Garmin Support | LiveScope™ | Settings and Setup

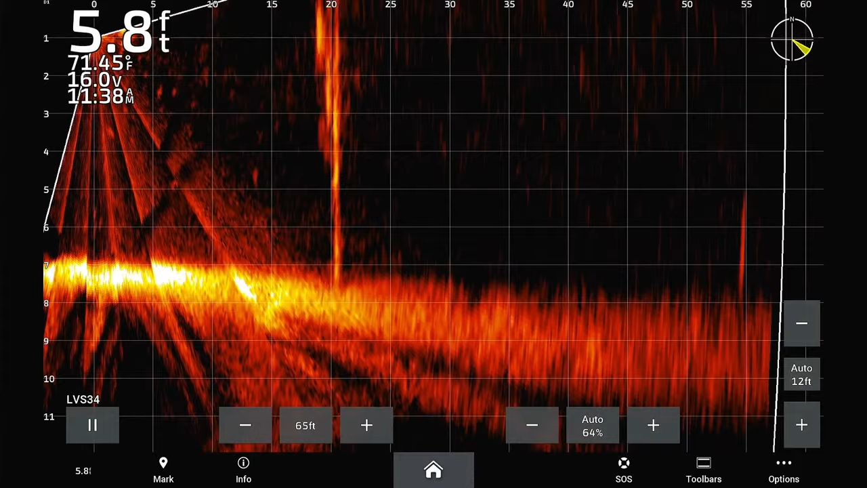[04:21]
On screen: depth 5.8 ft, water 71.45°F
Gain is also subjective, so what is a good setting for one person may be different for someone else. Remember that this setting will more than likely need to be adjusted continuously throughout the day.
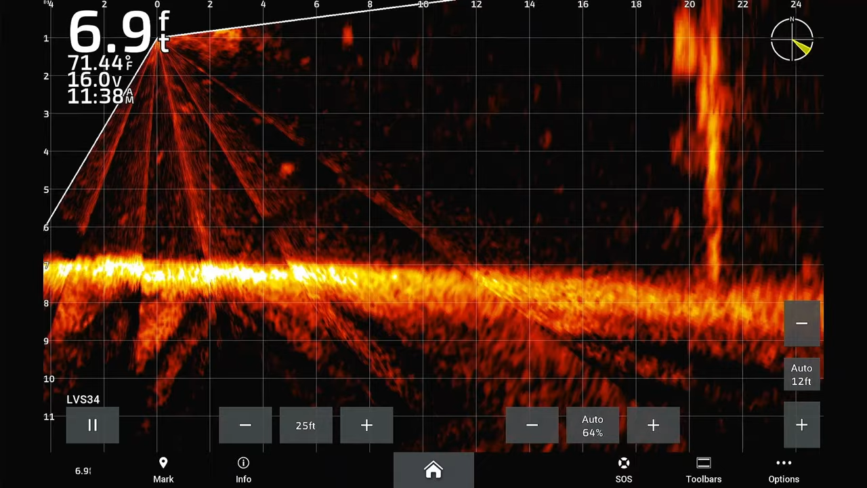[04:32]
On screen: depth 6.9 ft, water 71.44°F
The last setting that plays an important factor in good returns is the Range.
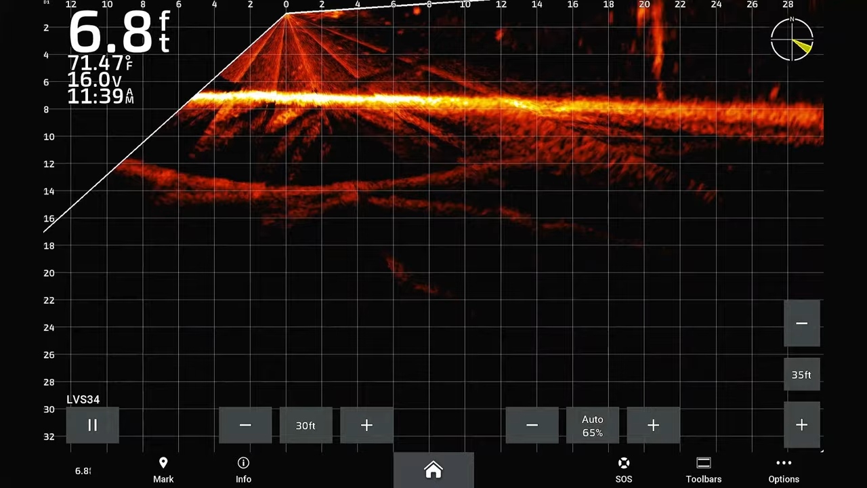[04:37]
On screen: depth 6.8 ft, water 71.47°F
The Range is the distance the LiveScope Sonar is showing.
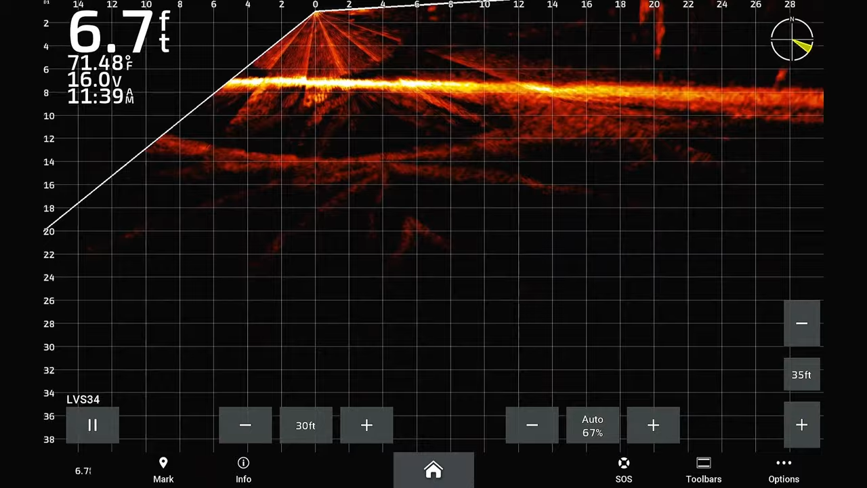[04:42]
On screen: depth 6.7 ft, water 71.48°F
A range that is set further out is generally better in deeper water. This will cause your targets to be smaller. A range that is set closer is generally better in shallower water.
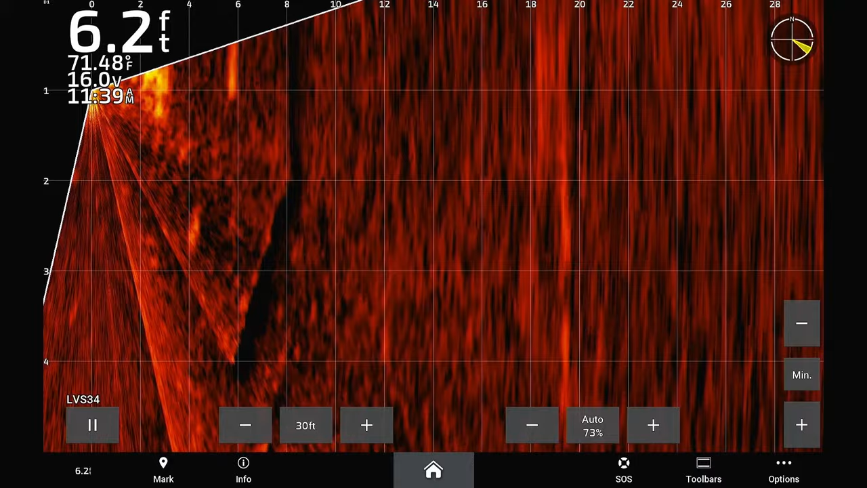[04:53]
On screen: depth 6.2 ft, water 71.48°F
This will cause your targets to be larger, but you may lose the distance that you want. Now we can adjust a few different filters on your LiveScope.
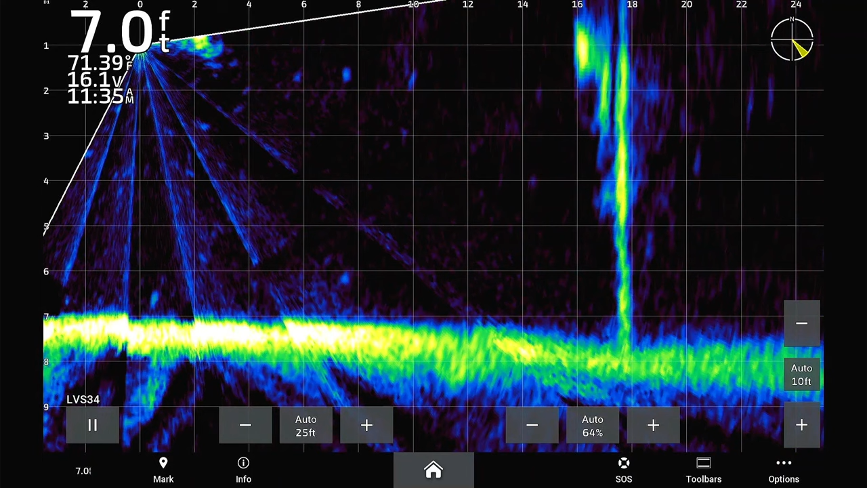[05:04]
On screen: depth 7.0 ft, water 71.39°F
Color schemes can be changed in your LiveScope settings menu.
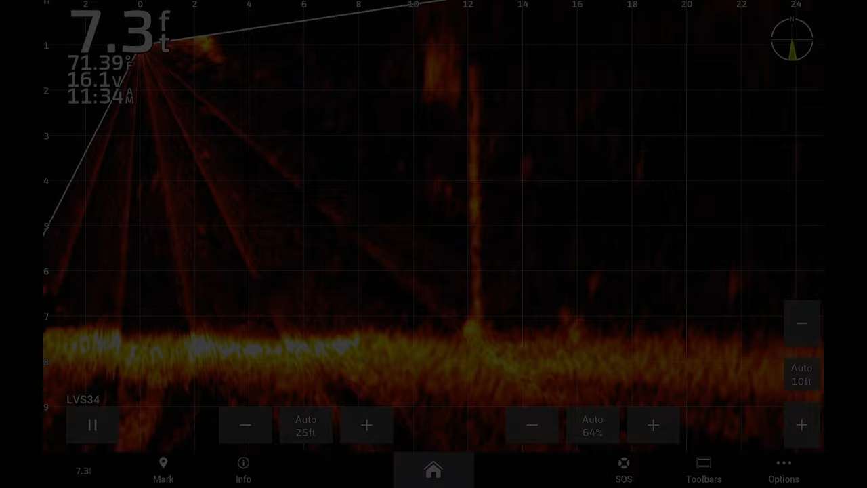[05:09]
On screen: depth 7.3 ft, water 71.39°F
First, we will go to Options, then Sonar Setup, select Appearance, then select Color Scheme.
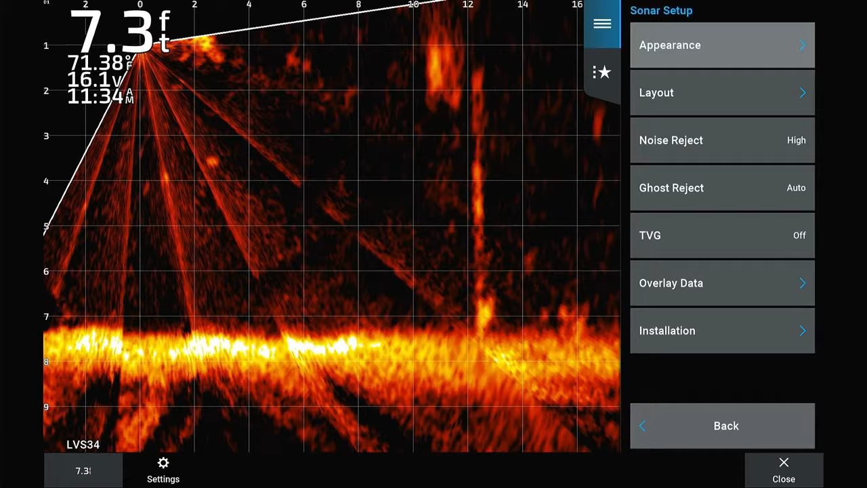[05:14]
On screen: depth 7.3 ft, water 71.38°F
Here we will filter through the different color schemes of the LiveScope system.
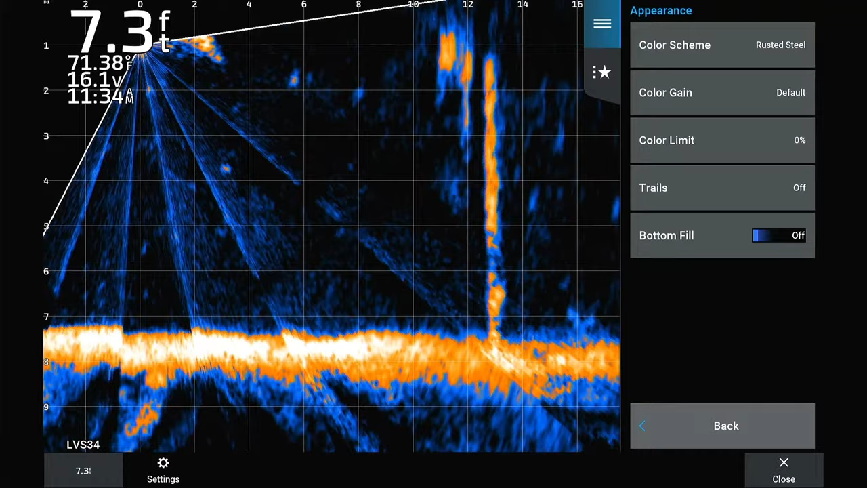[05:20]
On screen: depth 7.3 ft, water 71.38°F
Once we find the color scheme that works best for you, let's look at the Color Gain setting. From the LiveScope screen, select Options, select Sonar Setup, select Appearance, then select Color Gain. The settings will be on default, which is 50%, if the device has been reset. Increasing the Color Gain will increase the brightness of targets and the bottom. Too much Color Gain increase can result in a distorted return from the LiveScope image.
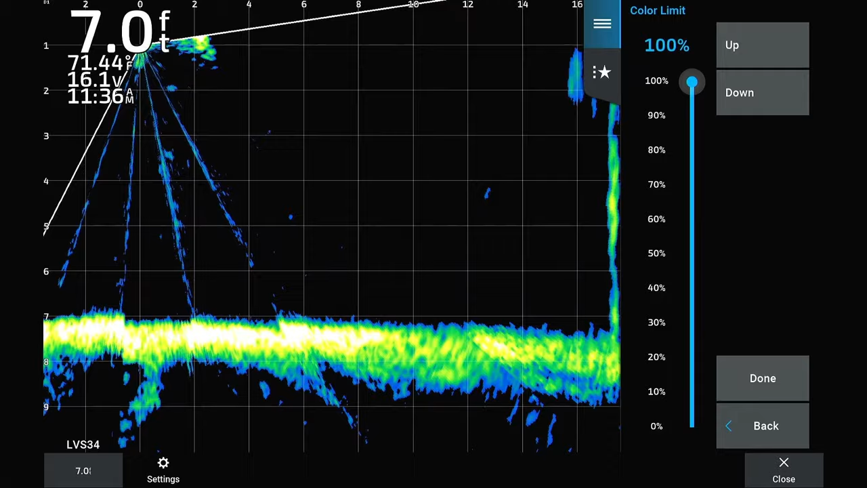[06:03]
On screen: depth 7.0 ft, water 71.44°F
Too little Color Gain can result in not seeing your bottom or targets from the LiveScope image. Color Limit is a new setting from Garmin that was released on Echo Map, UHD, and GPS Map Series Chart Plotters compatible with the Panoptics LiveScope. The Color Limit setting can be found in the Appearance settings of the LiveScope.
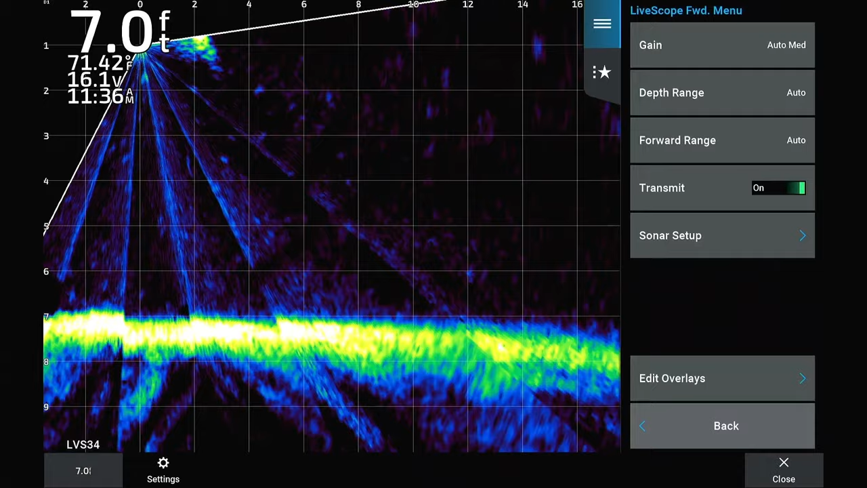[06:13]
On screen: depth 7.0 ft, water 71.42°F
From the LiveScope screen, select Options, select Sonar Setup, select Appearance, then Color Limit. Color Limit is used when we want to reduce the amount of background noise that may appear in distorted water. This Color Limit is set to 0% when starting in default settings.
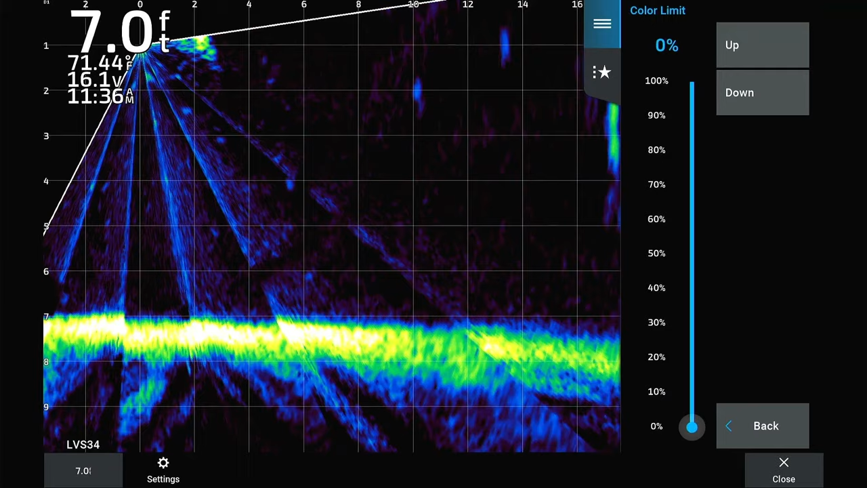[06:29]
On screen: depth 7.0 ft, water 71.44°F
Too much of the Color Limit setting can result in targets and detail being distorted.